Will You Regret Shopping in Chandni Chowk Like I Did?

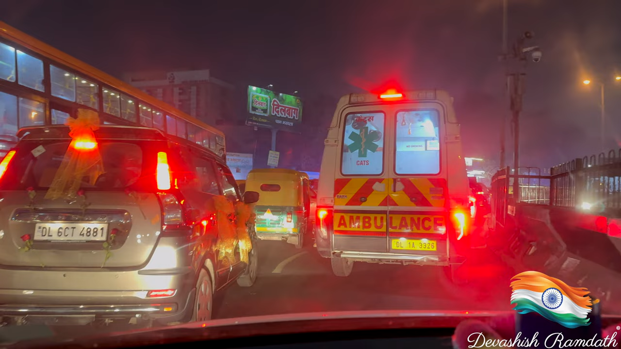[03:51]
So from Janpath market, we had to take a Uber, right? And as you can see, the traffic in India is definitely crazy, right?